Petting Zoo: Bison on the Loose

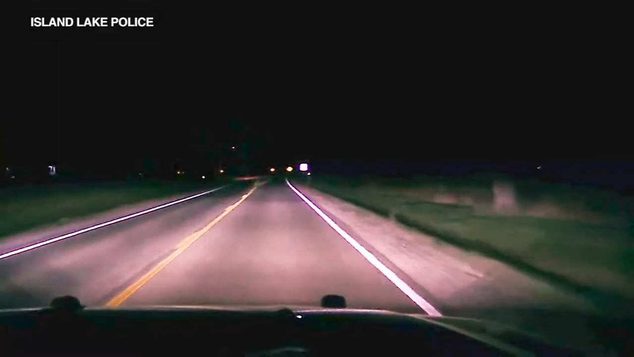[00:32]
November as the bison crossed the road in front of a squad car